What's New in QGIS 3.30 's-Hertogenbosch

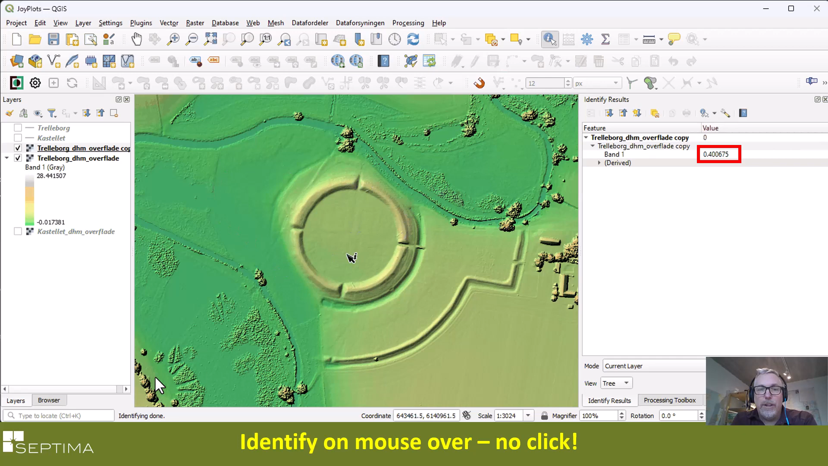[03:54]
And now as I hover over the map, I get a live update of the elevation at my cursor position as I move over this elevation surface. So that's a nice new feature. It's also now possible to have raster map tips.